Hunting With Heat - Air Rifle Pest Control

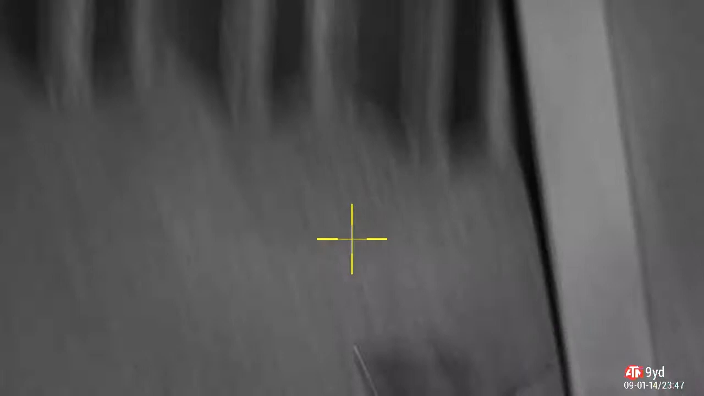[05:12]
That tail tells the tale. Good head shot there.
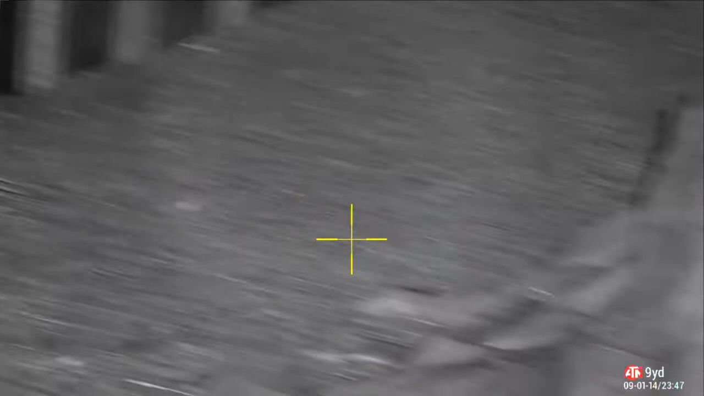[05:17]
This is the back wall of the grain store. A lot of rativity here.
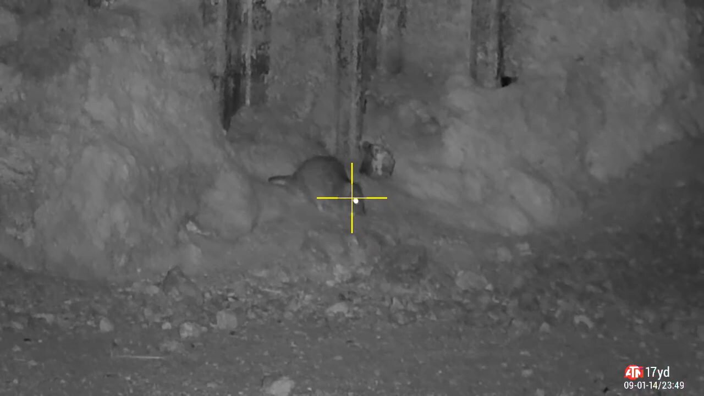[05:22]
There's one bulldover. He didn't even know what hit him. This place is rocking at the back there. But I can pick him off one by one. No problem. Just split his skull. That one at the front is dead.
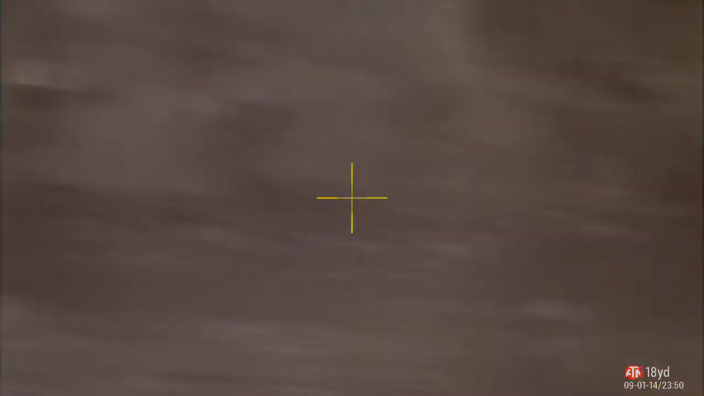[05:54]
That's just his back legs kicking with nerves.
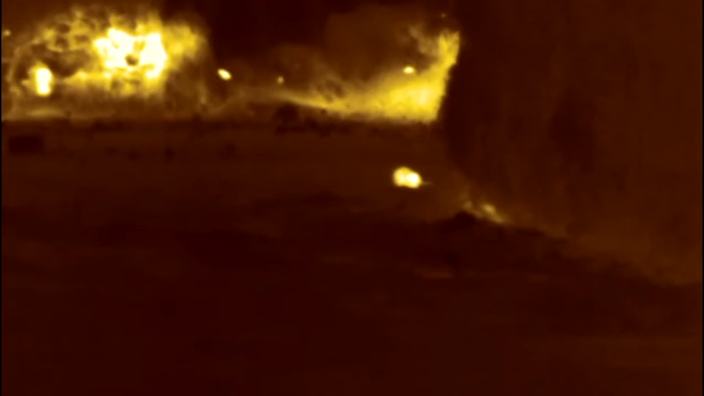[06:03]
This is again just over by the pellets. This is the machine that is just parked over by them.
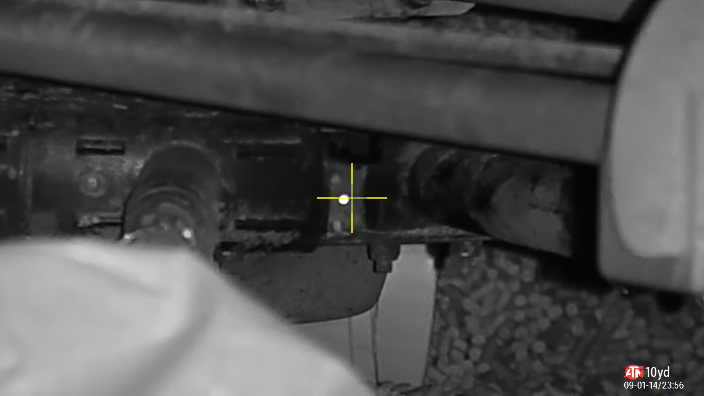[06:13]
They seem to like this. Nice narrow slot. But you can put a four and a half mil pellet in there.
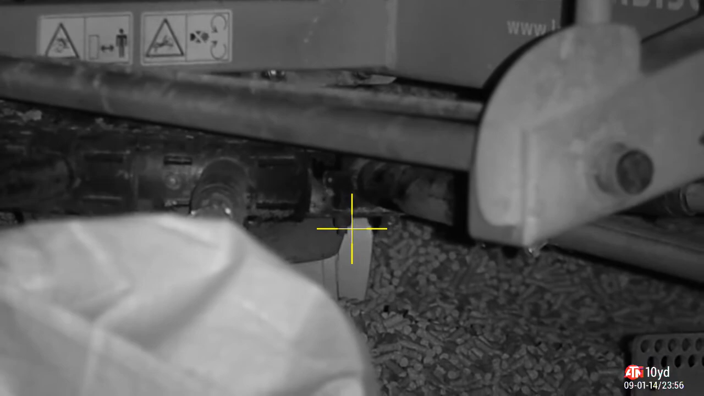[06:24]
No problem at all. And what's nice about these rats in here. Is they kick themselves out as well. So you can go and pick them up.
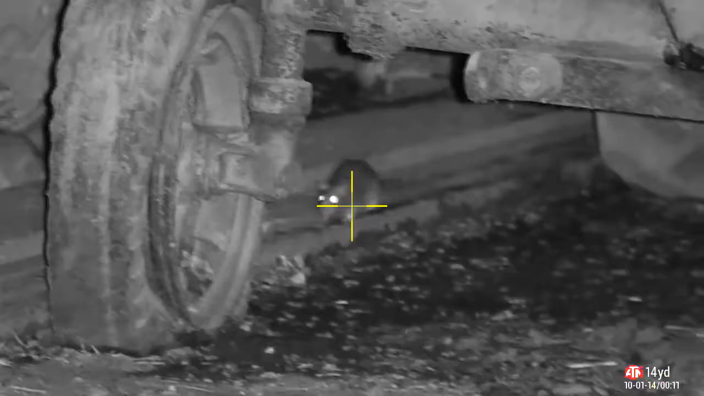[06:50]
Nothing else there. Back over by the tractor. Right in the corner.
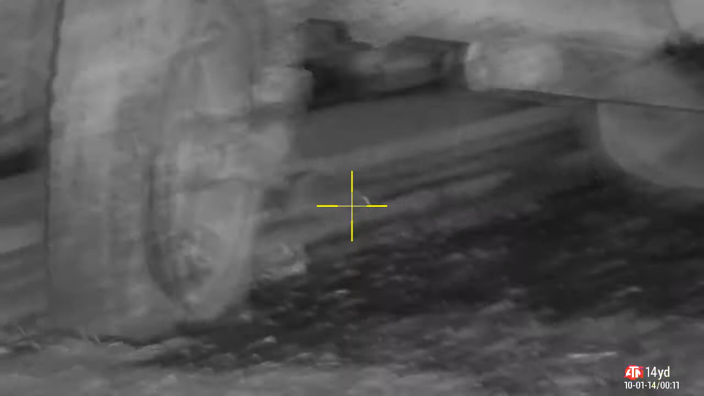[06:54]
Pick another one off straight away. Happy with that.
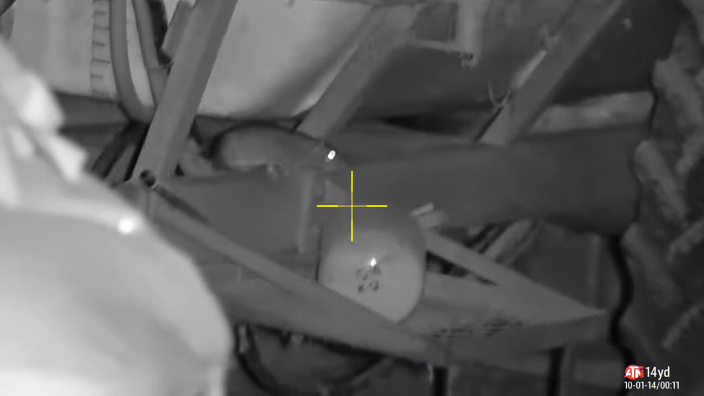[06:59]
Not so happy with this one though.
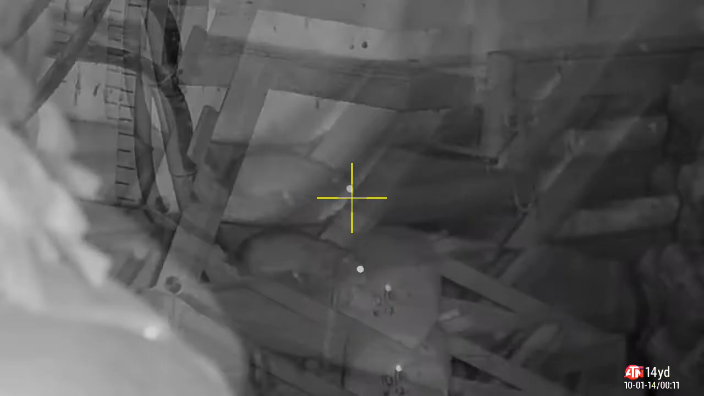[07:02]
Don't like where it is.
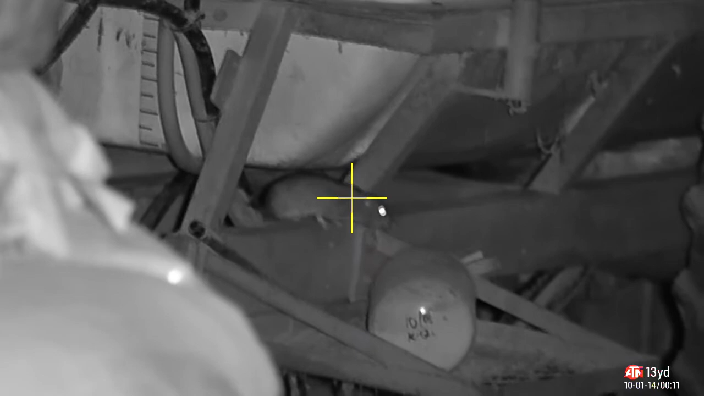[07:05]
But it's on a solid steel frame.
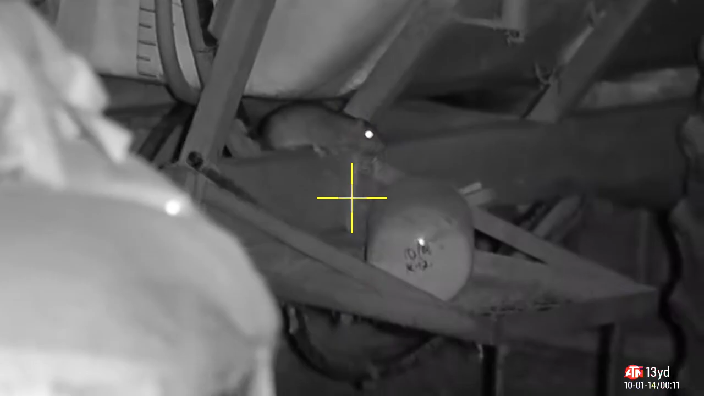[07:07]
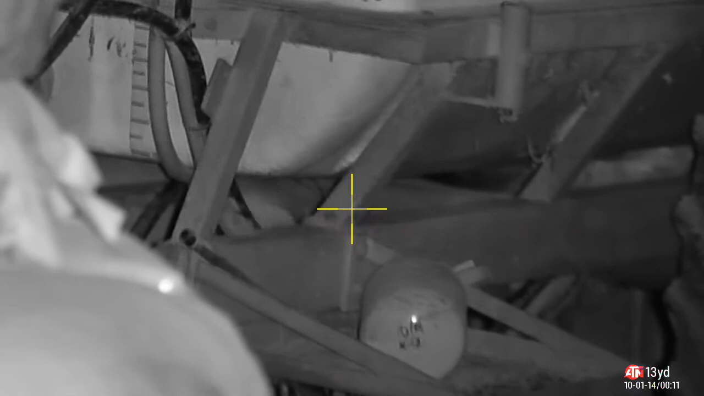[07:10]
Range him. Take the shot. Think I clipped his foot. So that's going to hurt a little while.
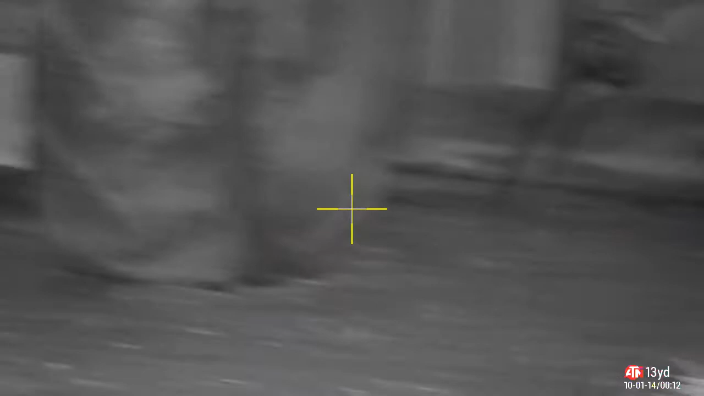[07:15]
But I'm sure I'll get another shot on him very very soon.
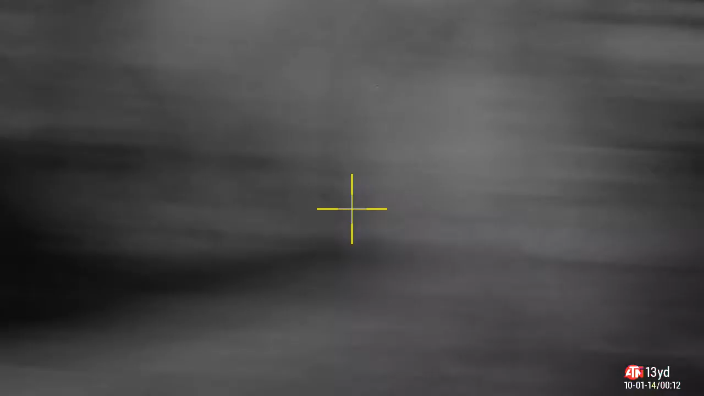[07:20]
They seem to be very active in that corner.
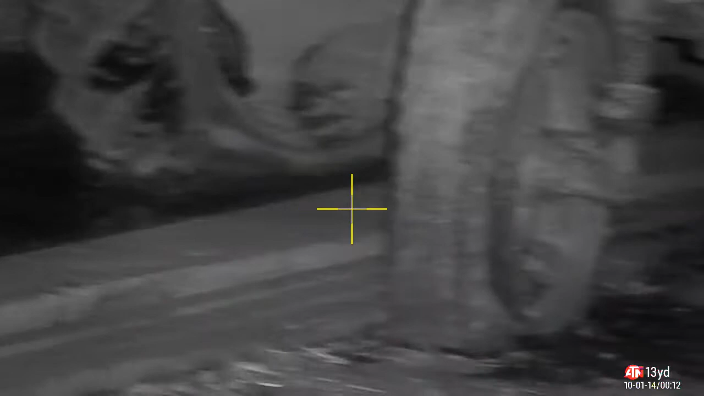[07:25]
So I'm not too concerned. There's another one.
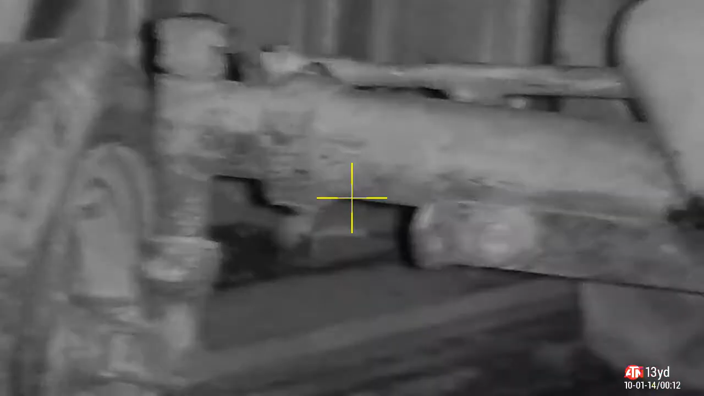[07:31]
Now this little bugger keeps walking around the back.